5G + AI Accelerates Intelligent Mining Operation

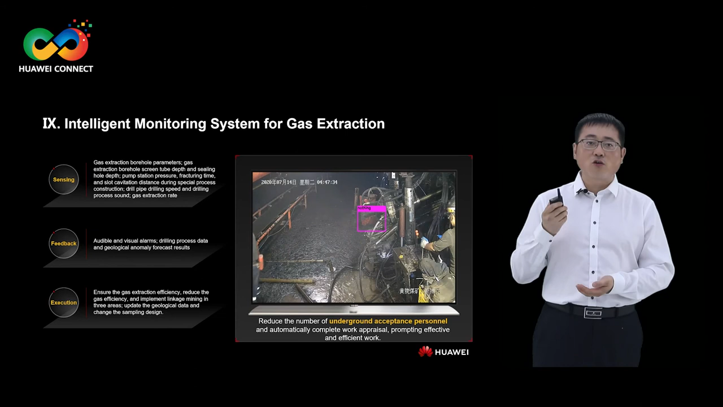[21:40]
Extraction is the main method to harvest gas. However, it cannot be easily quantified and monitored.
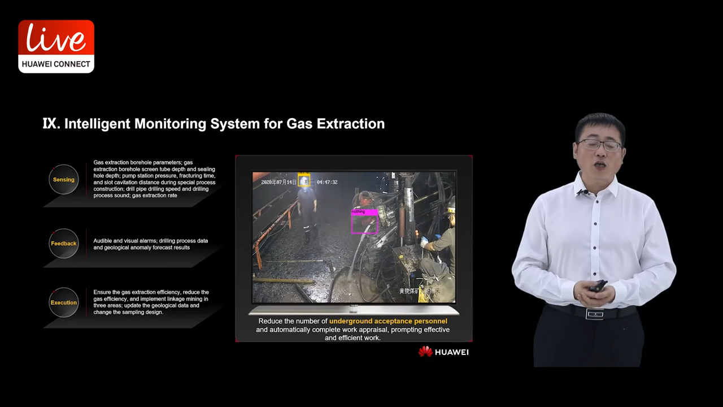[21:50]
We have developed an intelligent gas monitoring system that uses AI to help manage the entire gas extraction process,
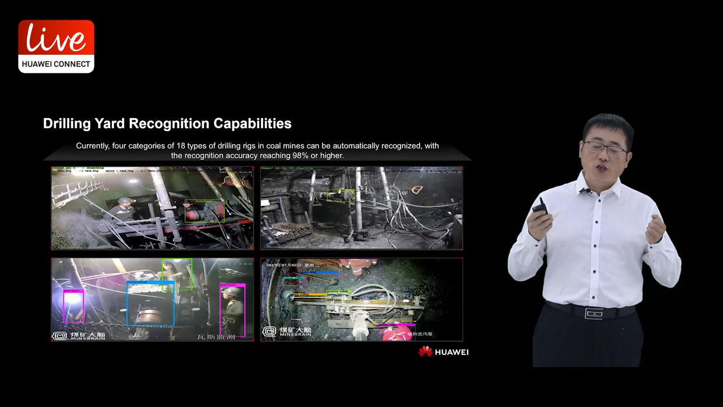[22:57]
When it comes to drilling, our model can identify 18 types of drilling rigs from four categories with an accuracy of over 98%.
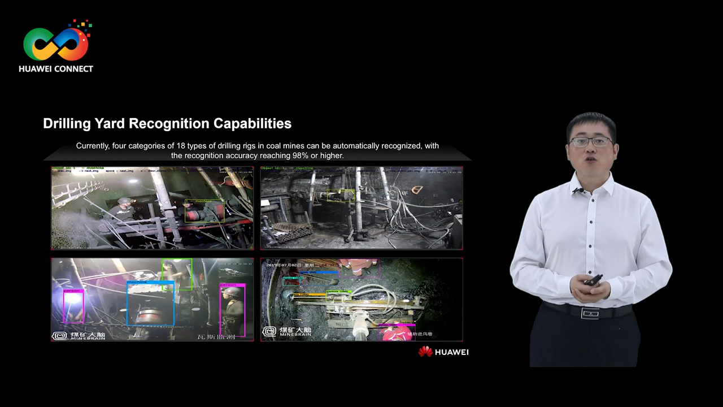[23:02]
Let me give you an example. One of the coal mines that we work with produces about 3 million tons a year,